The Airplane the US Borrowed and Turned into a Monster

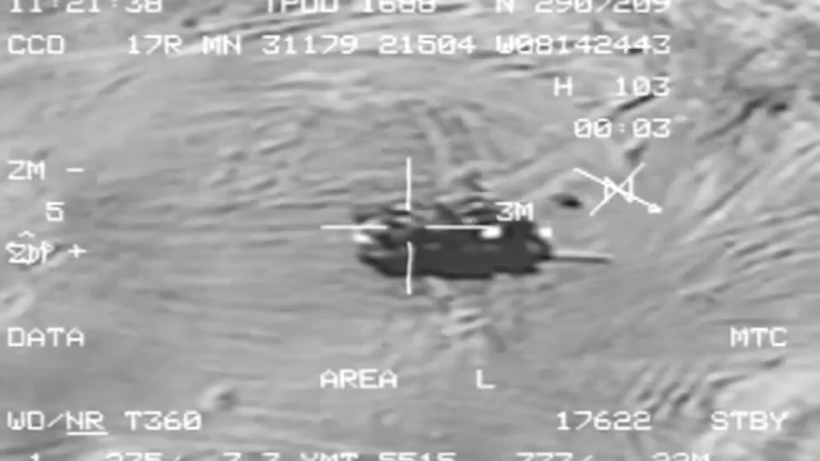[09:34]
The aircraft's advanced targeting systems allowed it to carry out night missions with a high degree of accuracy.